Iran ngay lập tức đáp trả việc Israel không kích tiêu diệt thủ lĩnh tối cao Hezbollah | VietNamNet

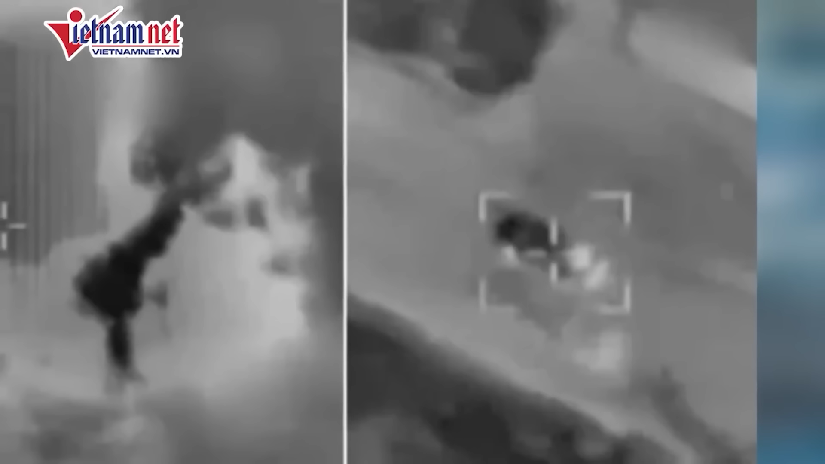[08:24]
ngày 24 tháng 9 IDF đã mở một cuộc không kích vào thủ đô Beirut của Lý Băng Tiêu diệt người đứng đầu lực lượng tên lửa rocket của Hezbollah